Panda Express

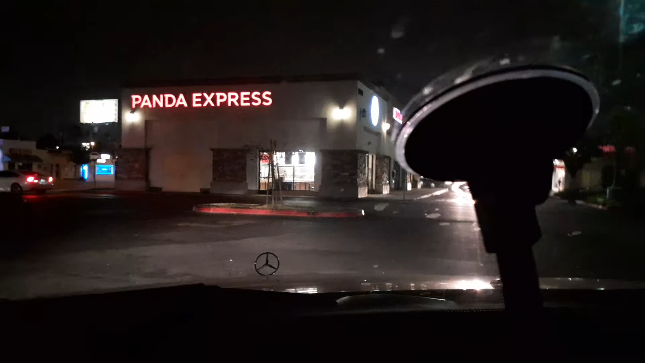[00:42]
you guys can see what i see as i drive and turn off this backlight so it cuts the glare and now um i just got this thing at best buy like a
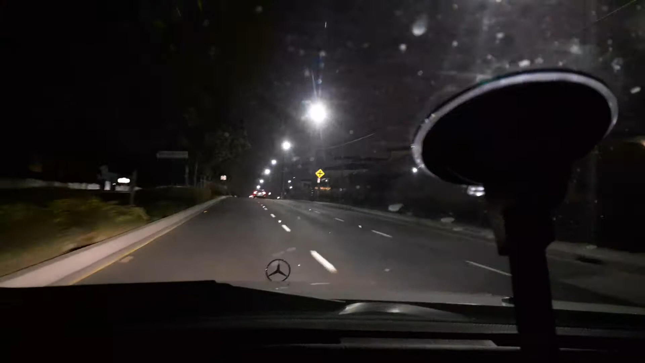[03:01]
somebody's house or going to a new location type in the address into your uh google maps or whatever what you know the ways or whatever you use for your uh navigation now you got it right there in front of your face as you're driving you keep your head up looking at the uh at the road your eyes on the road as you you know as you navigate to your destination